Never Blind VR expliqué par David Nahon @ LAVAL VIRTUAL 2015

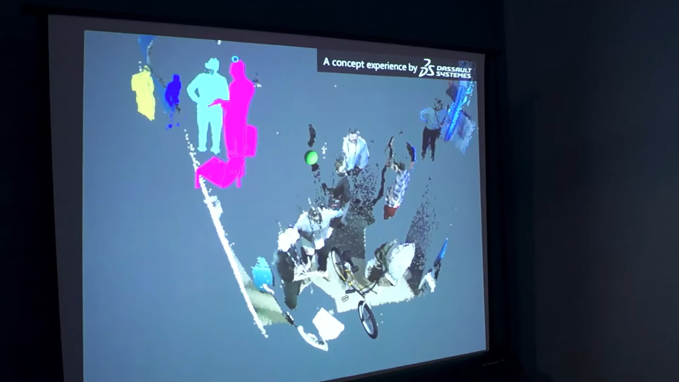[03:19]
Par la personne qui porte le casque Donc on peut lui donner des indications On peut lui désigner des choses